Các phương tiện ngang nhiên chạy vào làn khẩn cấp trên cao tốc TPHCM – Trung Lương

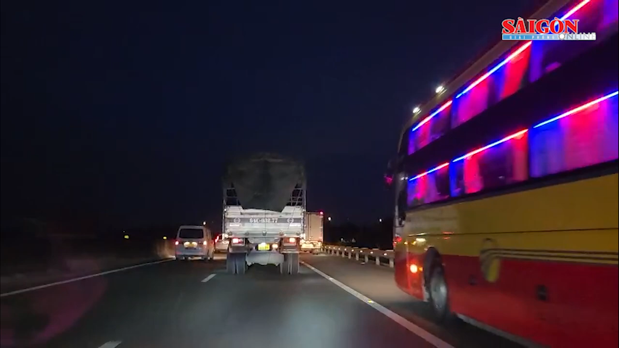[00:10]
Thậm chí sau khi pha chạm, tài xế đã ngang nhiên dừng xe trên cao tốc để chặn đầu xe mình vừa pha chạm để nói chuyện.